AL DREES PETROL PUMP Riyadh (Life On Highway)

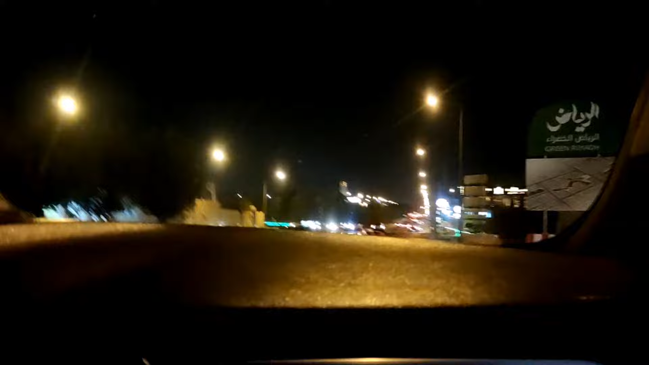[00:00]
ہیلو گائیز اسلام علیکم کیسے آپ لوگ امید کرتا ہوں کہ بہتر ہوں گے تو آگے ہوں میں پھر ایک نئی ویڈیو کے ساتھ نظاریں بہت ہی پیارے ہیں ریاض کا موسم ہے
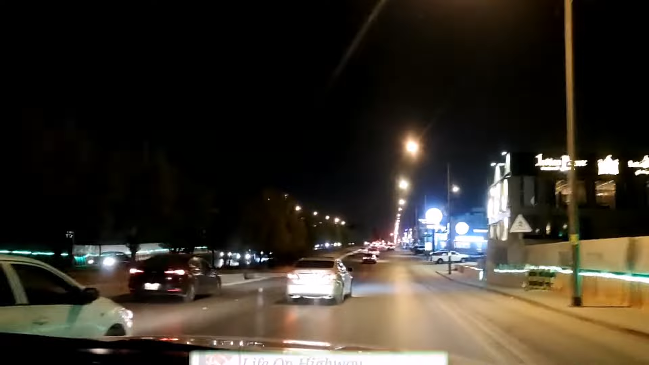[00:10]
جگہ دیکھ سکتے ہیں آپ کتنی خوبصورت لگ رہی ہے ریاض کا موسم ہے یہ ابھی میں چل رہا ہوں آپ کو لے چل رہا ہوں پیٹرول پمپ ہے
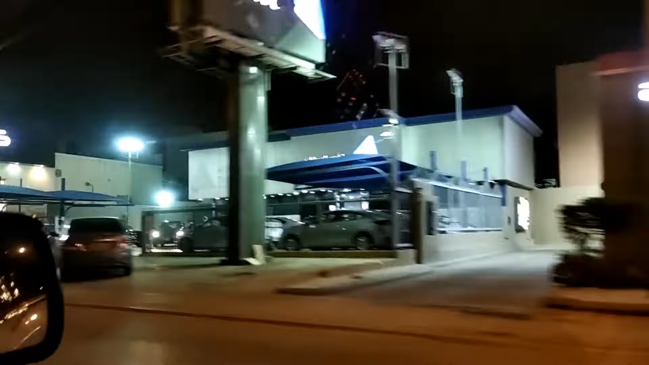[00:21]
تو آج میں بھرانے جا رہا ہوں چلی بھراتا ہی رہتا ہوں تیل تو خیر میں آج جو بھرانے جا رہا ہوں تیل وہ
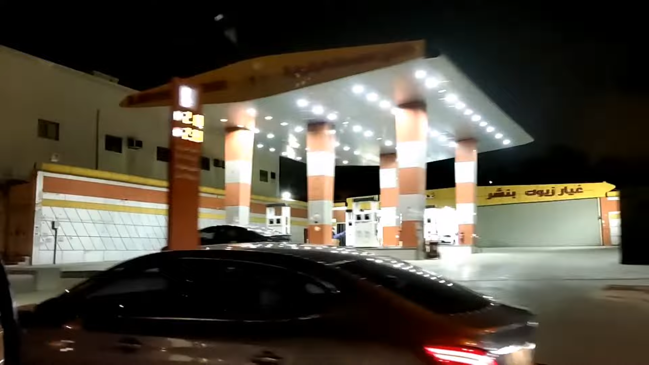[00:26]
دراصل یہاں کا ایک کارڈ بنتا ہے الگ الگ کمپنی کا برانڈ ہوتا ہے الگ الگ تیل ہوتا ہے تو ایک کمپنی
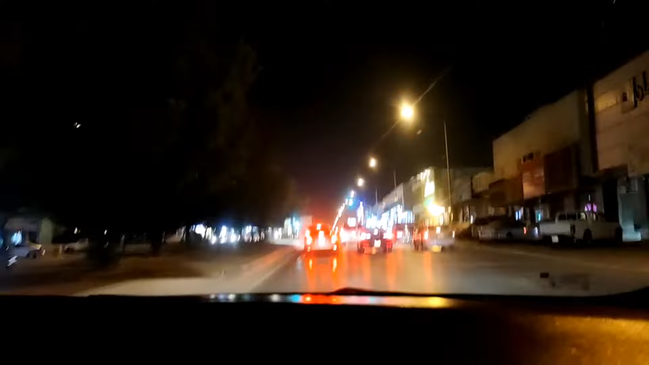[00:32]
ہے جس کا نام ہے الیدریس الیدریس کر کے مہتر پیٹرول پمپ ہے جس کو عربی میں مہتر بولتے ہیں تو فیلال میں عربی میں بول رہا تھا عربی میں مہتر بولتے ہیں تو آج میں اس پیٹرول پمپ پہ
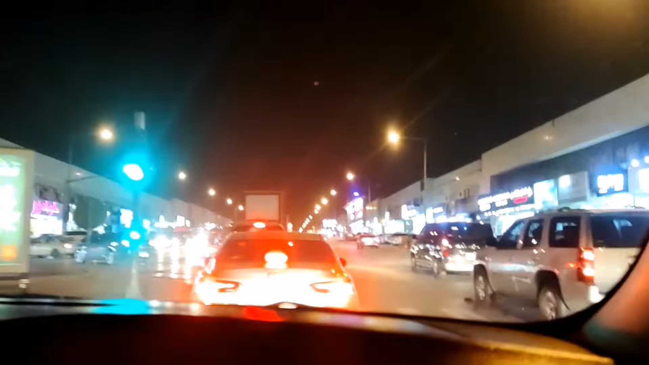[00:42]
آپ کو لے جا رہا ہوں تو اشارے سے یہاں یوٹن کریں گے اس کے بعد میں آگے جا کے پیٹرال پمپ آ جائے گا ال ادریس یہاں پر جو ہے اس کا ایک کارڈ بن جاتا ہے تو آپ اس میں رچارچ کریں گے اس سے آپ کا تیل جو ہے بھر جائے گا اور رچارچ میں سے پیسے آپ کے کارڈ سے کٹ جائیں گے جیسے ایٹی ایم کا کارڈ ہوتا ہے
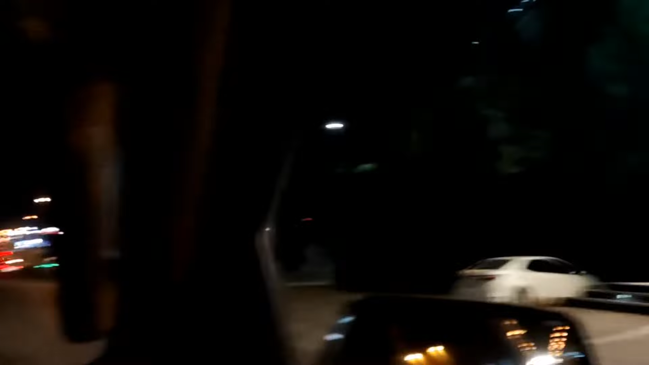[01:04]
میری فرینڈ ہے ان کا ایک کارڈ ہے تو اس سے تیل بھراتے ہیں تو میں نے سوچا آج آپ کو یہ دکھایا جائیں کہ یہ ایک برائنڈ کا مہتہ ہے پٹرول پمپ ہے تو ابھی میں جس پٹرول پمپ پہ جا رہا ہوں اس کا نام ہے الڈریز تو آپ دیکھ سکتے ہیں بنے رہی ہمارے ساتھ میں آگے چلی کے دکھاتے ہیں آپ کو کہ پٹرول پمپ کیسا ہے اور یہاں کا سب سے بڑی ہے برائنڈ ہے وہ تو یہاں پر اس کا وہ بن جاتا ہے کارڈ اس میں آپ جتنے پیسے ڈالیں گے جمع کر کے رکھئے
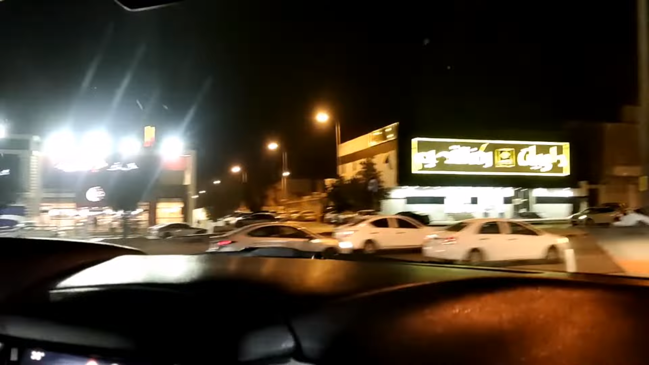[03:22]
ہمارا آگے چلتے ہیں آج آپ کو نظارے کراتے ہیں جو کی ہے یہاں پر سب سے مہنگی چیز
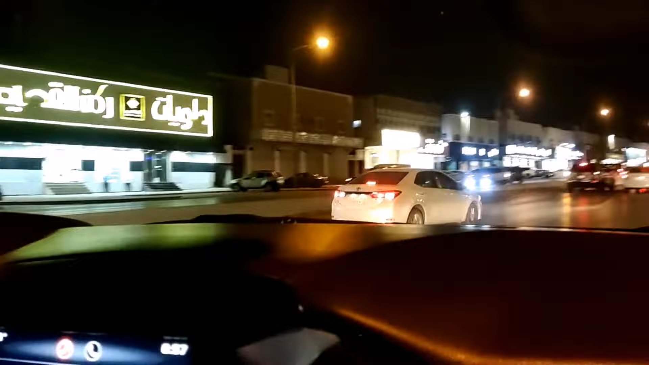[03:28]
اب آپ کو دکھائیں گے سب سے مہنگی چیز سب سے نقصان والی جگہ
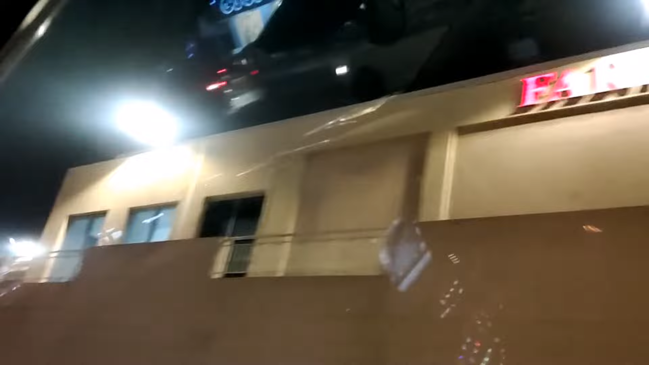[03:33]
جو کی یہاں پر ہے سب سے مہنگا چالان جو کی مخالفہ بولتے ہیں عربی میں وہ سب
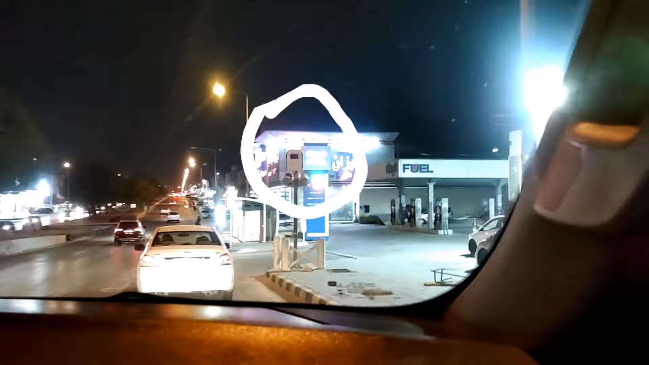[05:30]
ایک یہ ہے تو یہ جو ہے نا چاروں طرف لگے ہوتے ہیں بس ایک بار ذرا سی آپ کی گلتی ہونے پہ ترنت فلش آ جاتی ہے ایک فلش جیسے فورڈو نہیں ہوتا بھئی آجی سمائل والا وہ فورڈو کھٹ جائے گا نا بس یہ سینہ ہے آپ اس میں جب بھی نئے آ رہے ہیں کچھ بھی ہے